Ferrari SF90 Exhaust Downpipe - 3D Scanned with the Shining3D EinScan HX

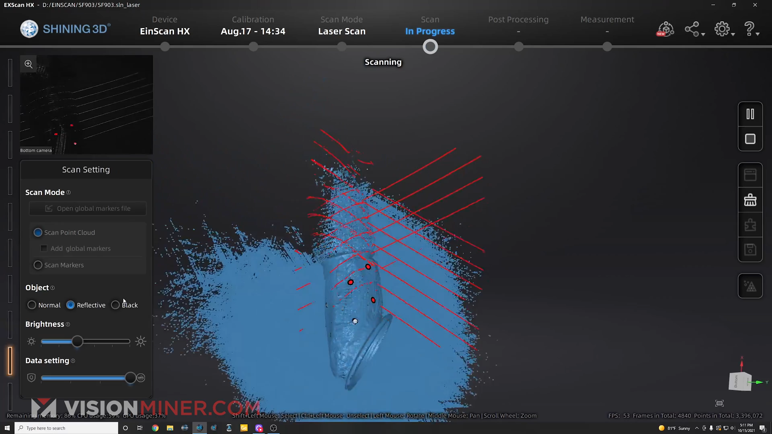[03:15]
This is really awesome just to be able to put a couple of markers down or like set this part on a
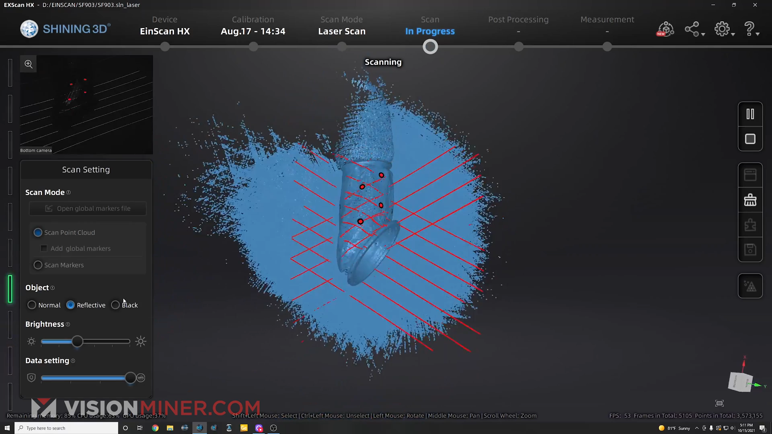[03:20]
turntable and start scanning and actually pick up the surfaces.
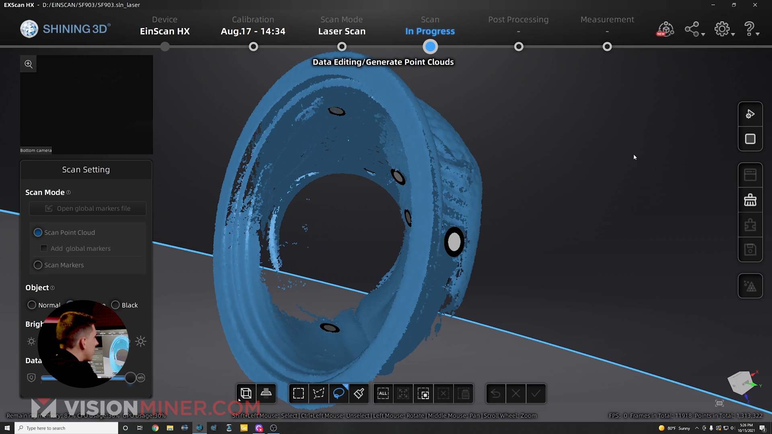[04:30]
So let's just focus on that and that alone.
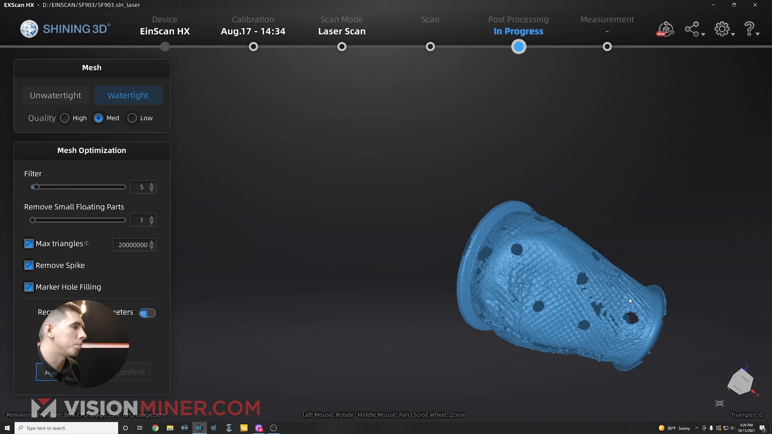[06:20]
So now I'm going to go mesh model and I can do unwatertight or watertight. If I wanted to just print it out, I can do watertight.
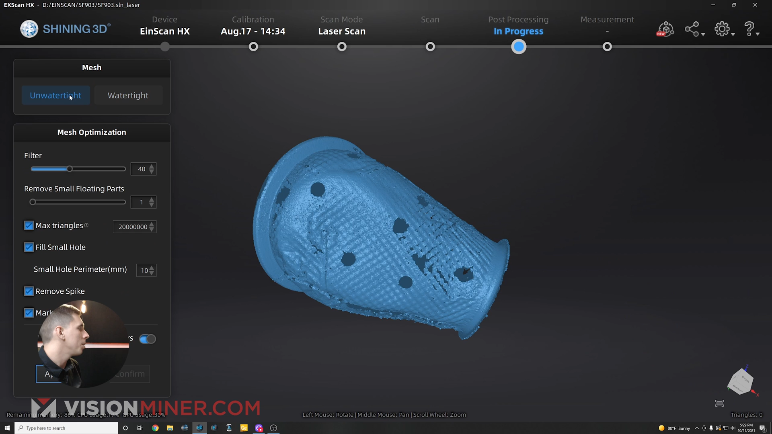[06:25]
But we want to do unwatertight because we want to leave all these holes in there. I don't want to fill the marker holes either.
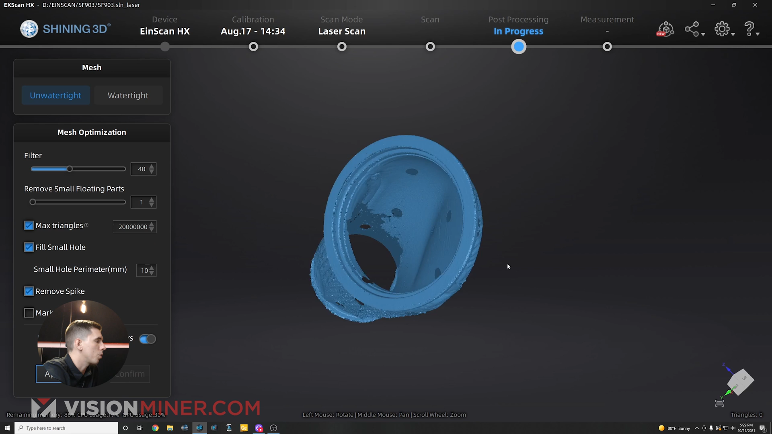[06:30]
Don't need to. And the rest I'm going to use recommended parameters.
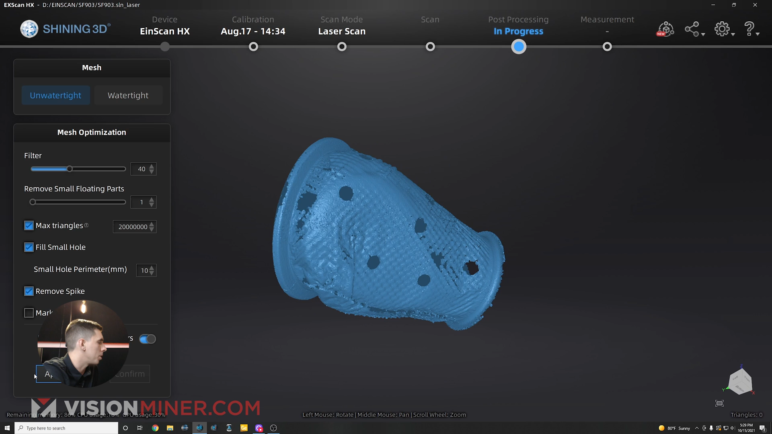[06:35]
So I'm going to just hit apply. And then we're going to take this straight into Geomagic Essentials from this software.
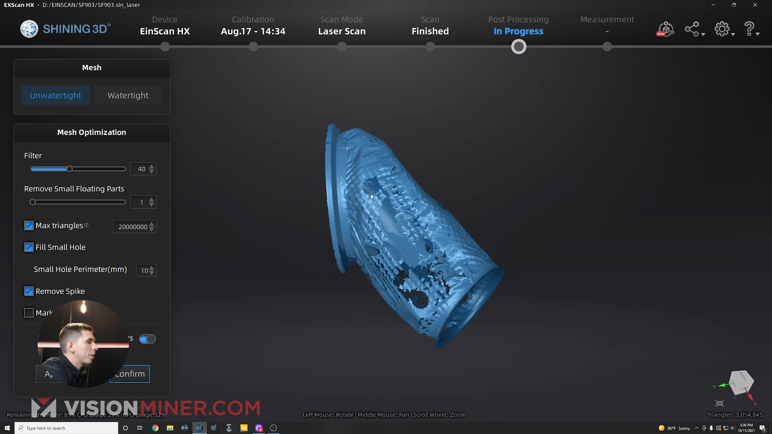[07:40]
Awesome. Now, we didn't fill anything in.
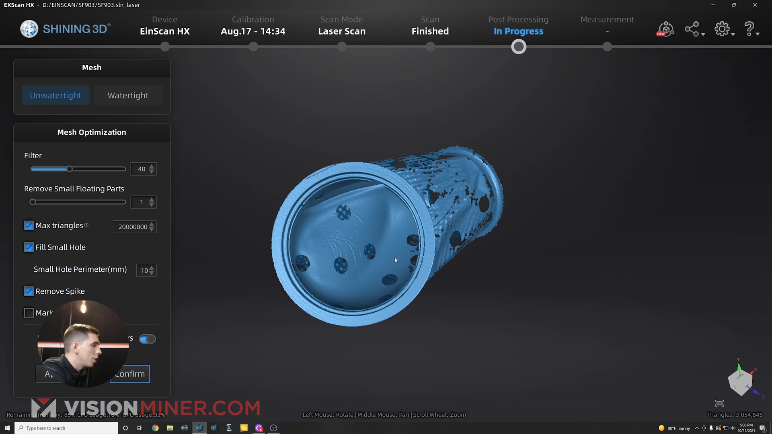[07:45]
So anywhere where there's a little too much of a gap, it just left it. But it looks like we've got what we need.
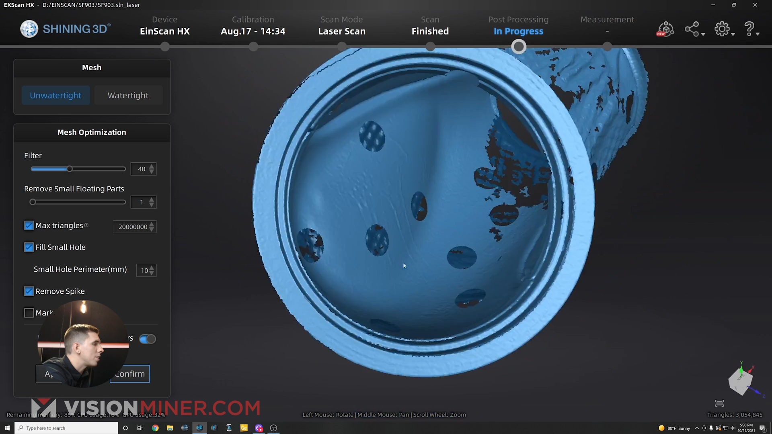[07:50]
I've got these inner flanges and I've got this angles for everything.
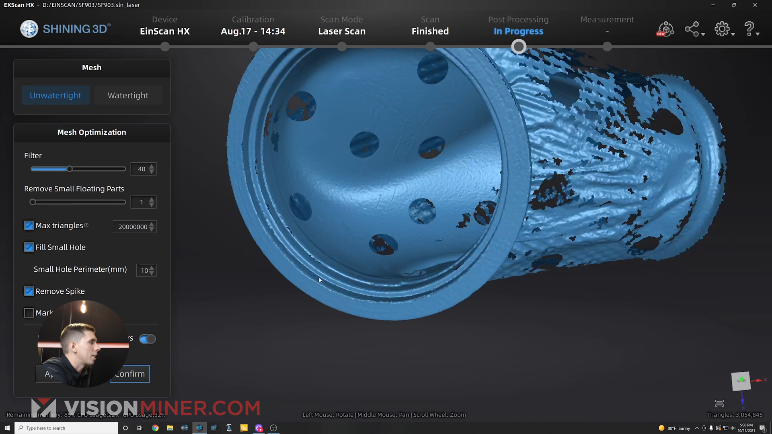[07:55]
And so we'll just hit confirm. And then we're going to go here and open up Geomagic Essential.
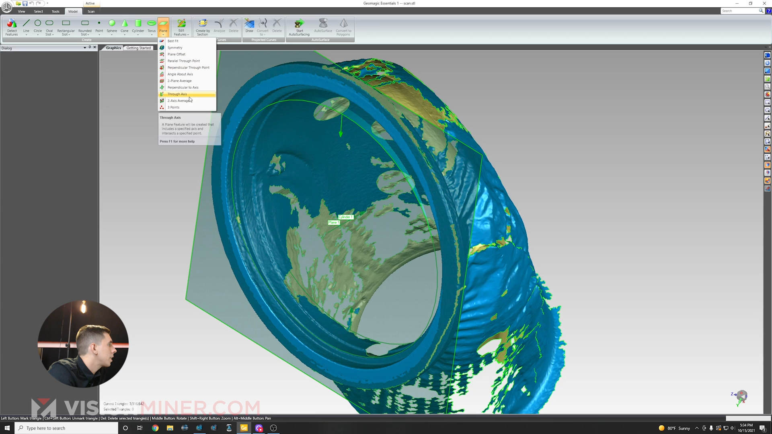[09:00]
You know, I can make a plane based on three points. If I wanted to do a cylinder or a torus or a cone or a sphere, it has the best fit.